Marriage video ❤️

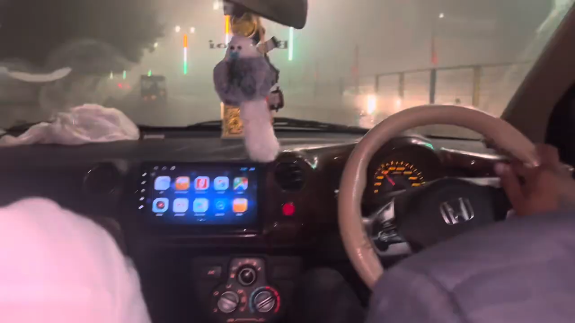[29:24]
ये फुहारा चौक आ गया ये फुहारा चौक आ गया अभी हम राइट लेंगे हाँ अभी राइट लेंगे ये सामने दूल्हे वाली वो है गाड़ी
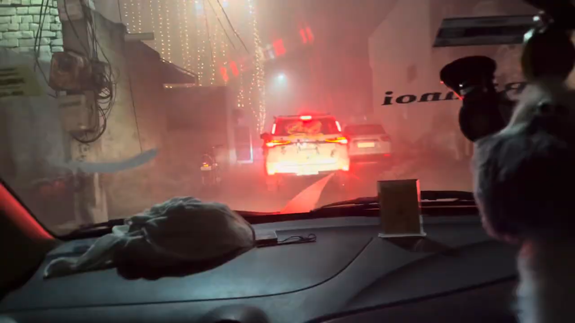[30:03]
भाभी जी घर पे आ चुके हैं गाड़ी रोक दी है इधर ये देखो पहुंच चुके हैं